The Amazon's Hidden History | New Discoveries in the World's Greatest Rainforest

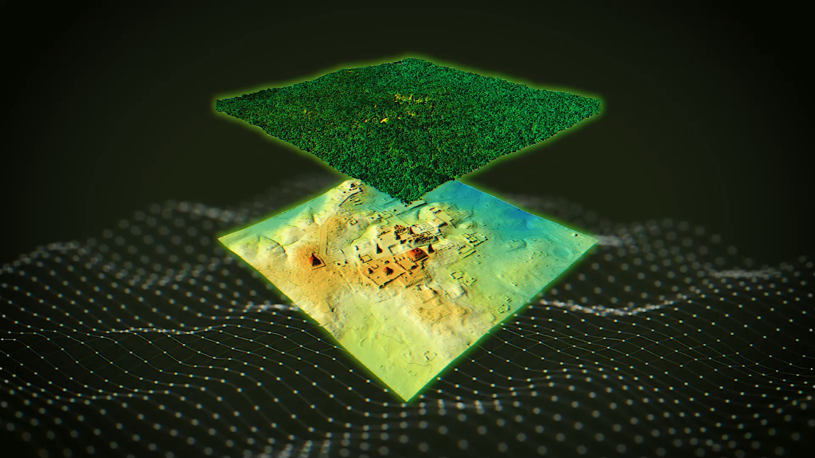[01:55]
and massive earthworks that show the Amazon was once home to thriving civilizations long
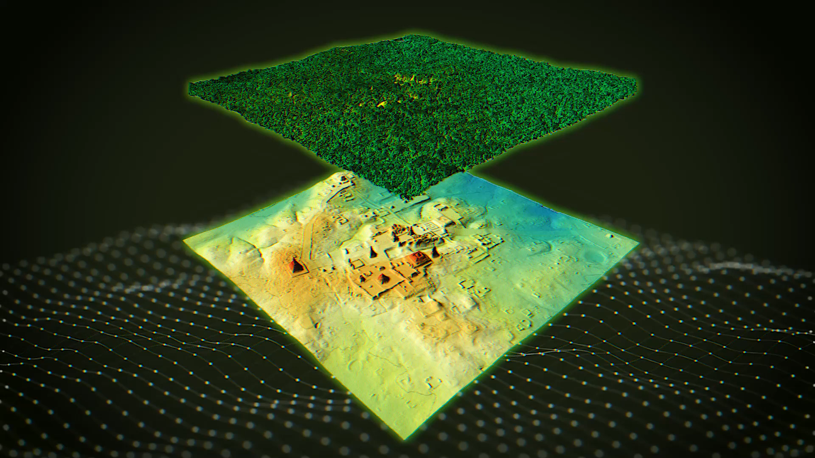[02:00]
before European explorers ever set foot in the Americas.
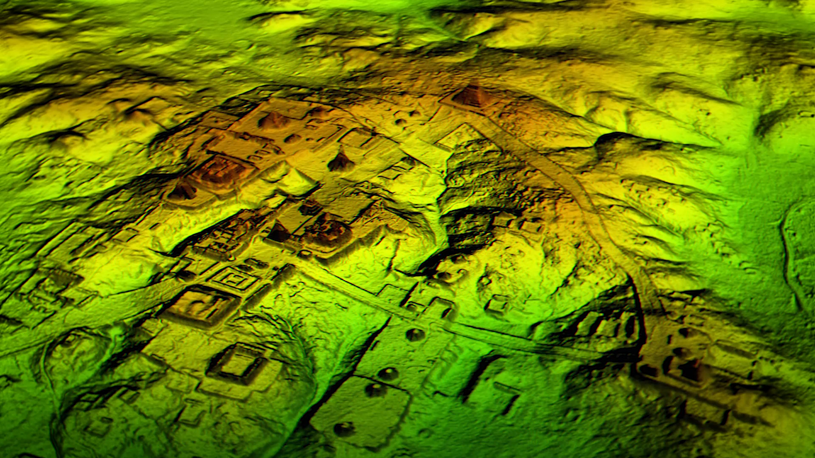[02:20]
Large urban centers buried under layers of forest,
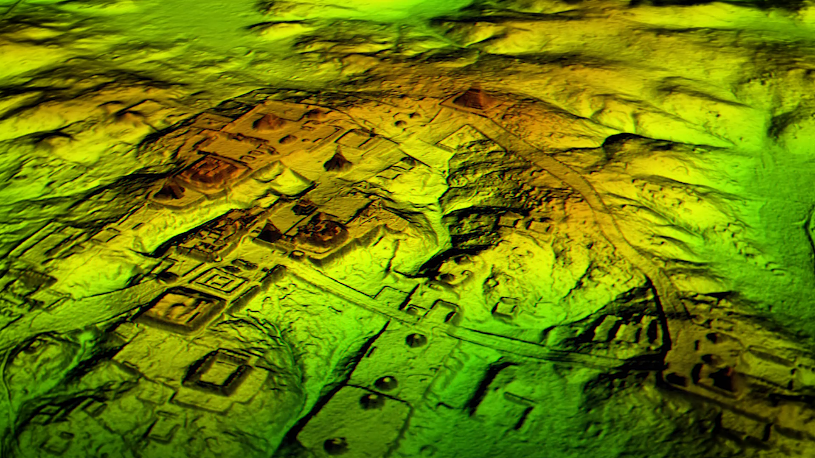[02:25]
complete with complex road systems, geometric earthworks,
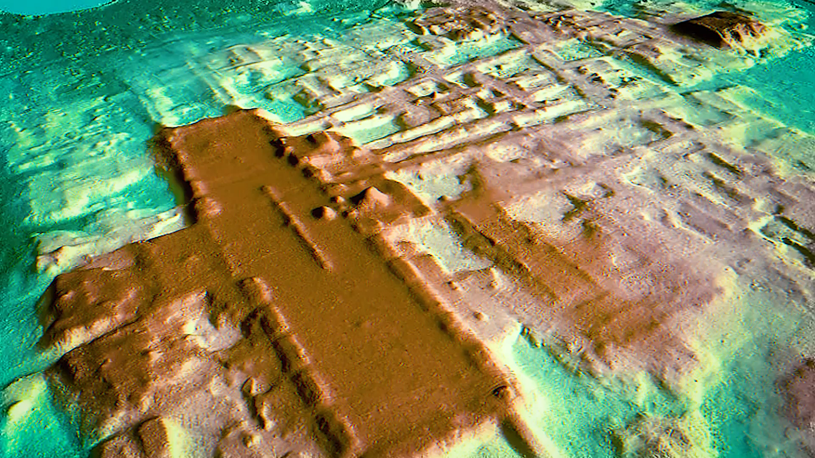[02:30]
and even agricultural terraces designed to maximize farming in the challenging environment of the rainforest. These aren't just small villages.